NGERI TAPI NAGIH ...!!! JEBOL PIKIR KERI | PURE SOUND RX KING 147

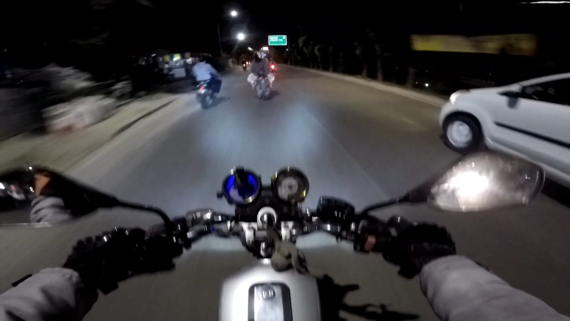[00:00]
bismillahirrahmanirrahim ini gua belum top speed ya, jalurnya gak mau mungkinkan sih buat top speed tuh gak mungkin kan, tuh penuh jalurnya si paling lari 90an, 100an ini oke guys,
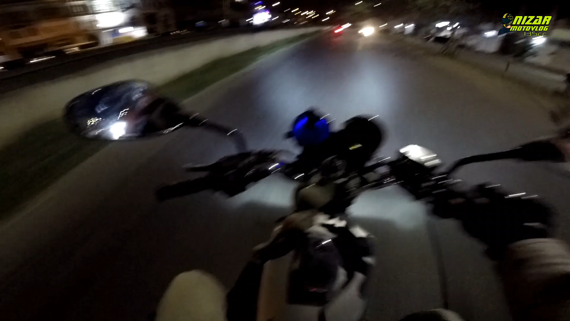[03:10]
yaa rollnya gitu-gitu aja terus sampai sampai apa ya sampai minggu depan sih kayaknya ya sampai minggu depan rollnya bakal lagi gini terus wah harusnya ke kiri seru nih cuman dia milih kanan jadi gak ada lawan dah
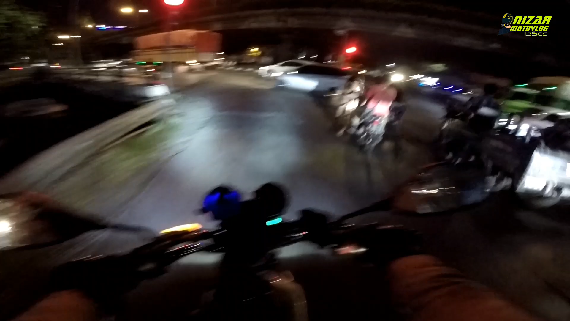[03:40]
ya jalurnya sebenernya enak sih ini cuman gimana ya udah capek duluan jadi mager mau ngebut juga tuh tuh rame banget gak bakal bisa gaspol disini harus agak maluman dikit ya
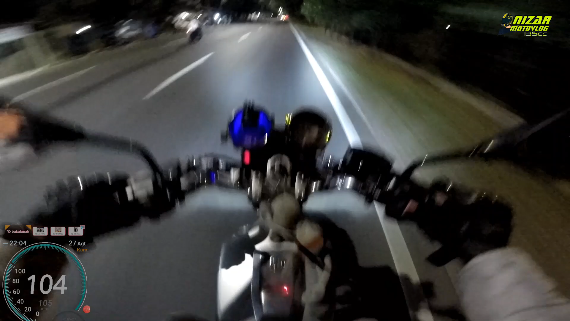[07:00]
wuuh goyang cuy masih goyang banget agak ngeri dan gak maksimal untuk top street jalurnya
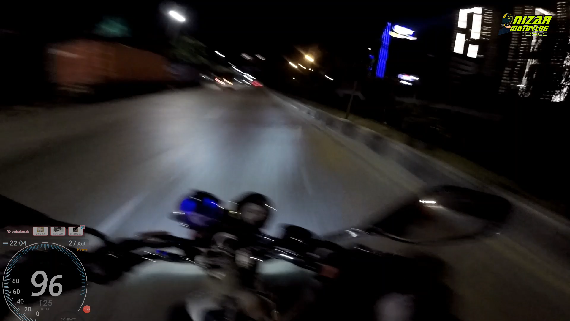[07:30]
jadi ini pakai kecepatan rata-rata kalau lagi jalan ya karena speedometer gue mati jadi kalau bisa tonton disini
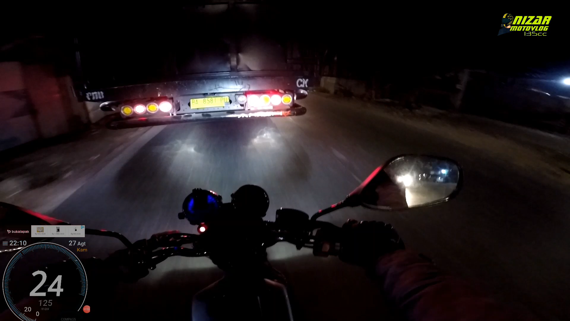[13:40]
kalau udah sama kendaraan besar gua saranin kalau nyalip harus bener-bener depan kosong dan pastiin agak jauh juga jaga jarak jangan terlalu mampet-mampet banget walaupun kita skillnya jago segala macem itu bentuk hati-hatian sih gua pribadi aja sangat berhati-hati sekali